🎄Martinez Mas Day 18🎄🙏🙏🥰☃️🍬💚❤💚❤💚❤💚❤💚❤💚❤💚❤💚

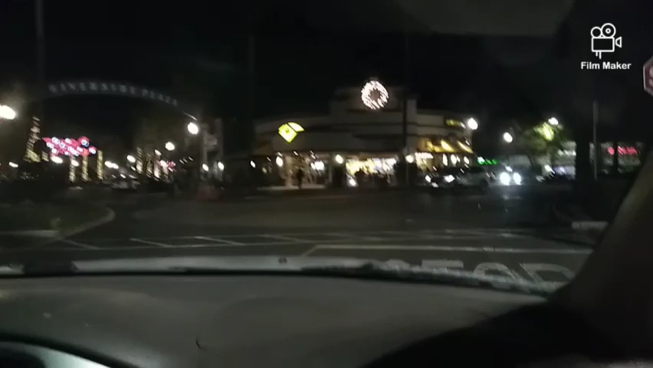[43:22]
that's where we are taking you guys i wanted to come in from the other direction but we couldn't come in through that way
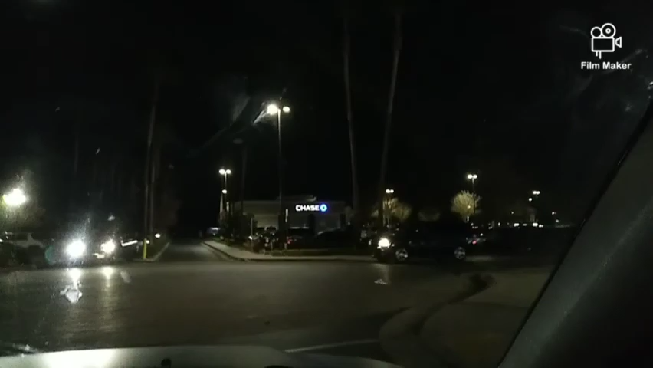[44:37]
they got all this a place on here pickup sticks is yummy so i want to roll down the window but it's cold so i'm not going to but and then they got like
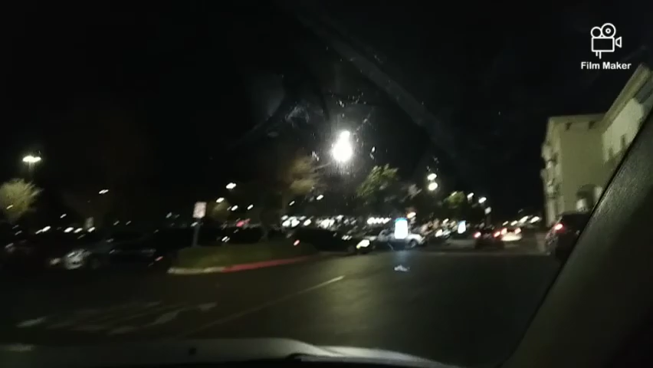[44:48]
ralph and stuff like that but that tree was pretty awesome hey hubby was so awesome
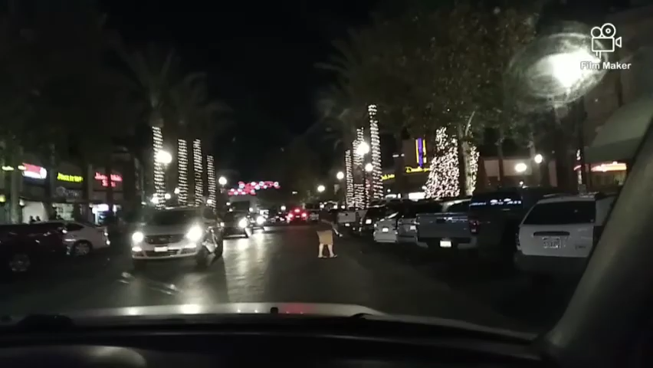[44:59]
you guys out my window on my side i'm going to roll it down for a minute but we're not going to walk it because it's still
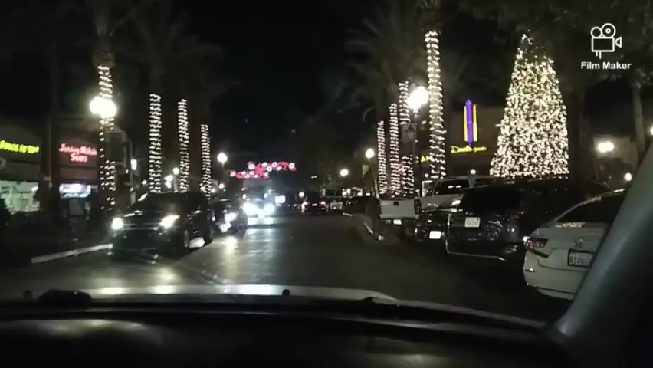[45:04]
too cold to be like out for too long but here's the theater there it is look at how beautiful look at how beautiful that is